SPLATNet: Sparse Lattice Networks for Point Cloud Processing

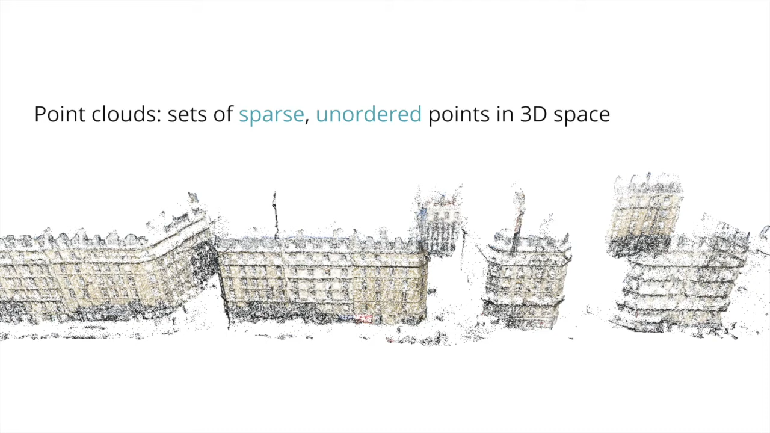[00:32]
are sets of sparse unordered points, and are difficult to be processed by traditional CNNs. As a result, most existing methods resort to first pre-processing 3D data into voxel representations or multi-view 2D projections.
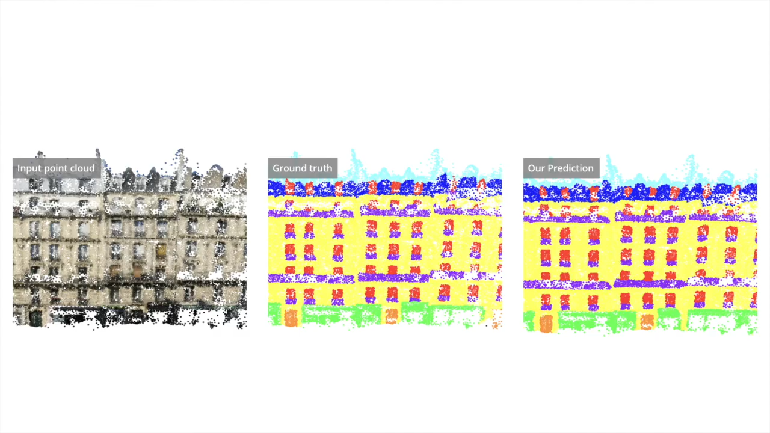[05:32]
Here, we show some examples of our predicted labeling on the point cloud, and some examples on the multi-view 2D labeling task.